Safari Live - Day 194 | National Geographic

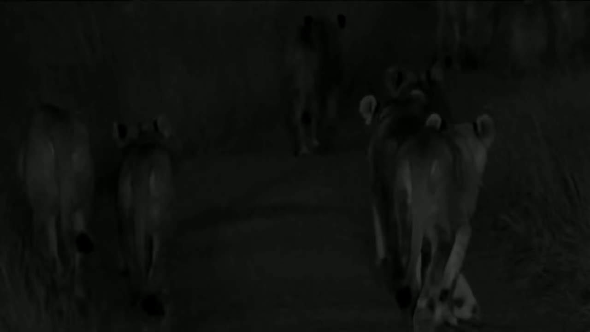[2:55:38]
look at this just everywhere on the road all you're seeing is just lions lions lions lions everywhere this is exciting hey this is very beautiful this is very much interesting so you can see one coming to join from the side so
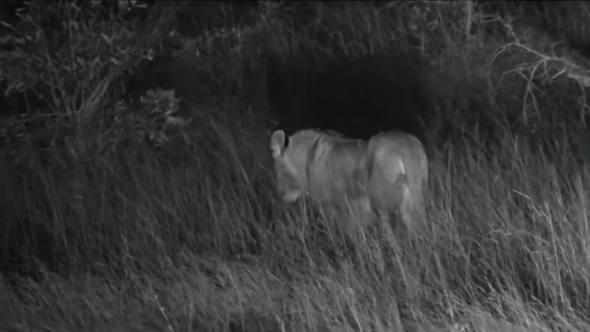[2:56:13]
you can see
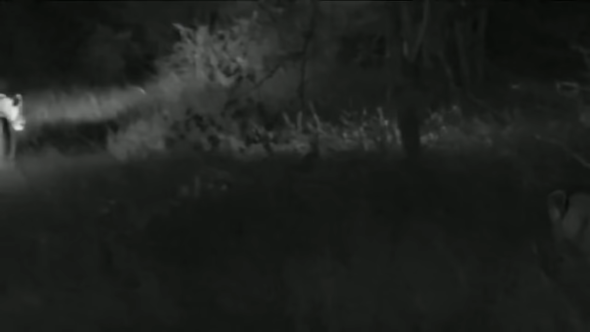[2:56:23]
one coming to join from the side
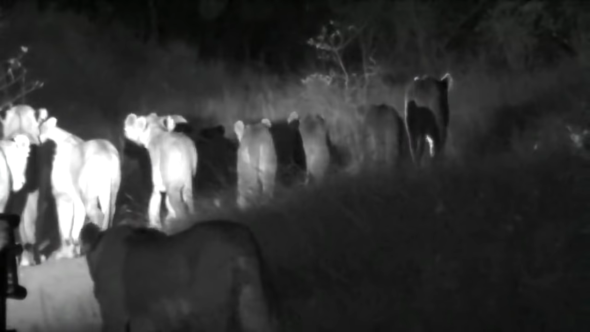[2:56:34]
i am not sure if she's here but she is part of this pride
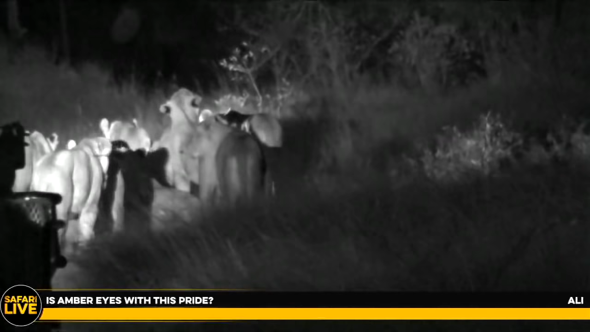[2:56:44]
so i'm still battling a little bit with the recognition of some of the individual amongst this prize and different um correlations in the reserve so now i'm just going to move on and see them nice and closer again
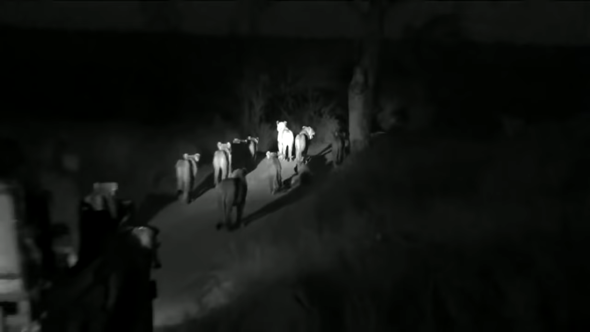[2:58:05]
of lions that is that is what i'm seeing i'm seeing you get so
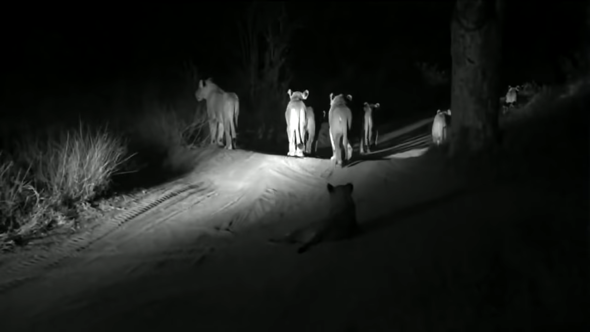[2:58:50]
of the pride going down on the road they're just everywhere it's quite a lovely animal now they are relaxing some of them are lying on the road one is lying on the road looking at the others going down look at that